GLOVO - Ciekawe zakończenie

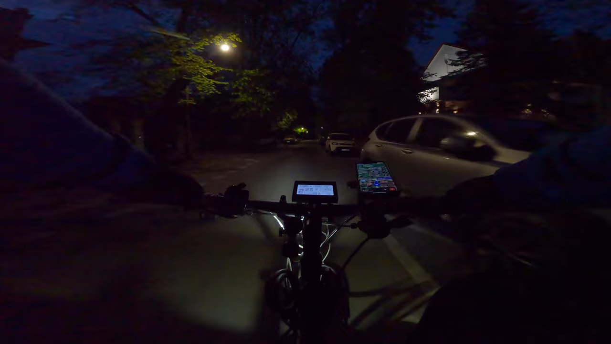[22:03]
Skręć w prawo, skręć w lewo. Jest jakaś taka dzika ulica. No właśnie. A, byliśmy tu w zimie, pamiętam.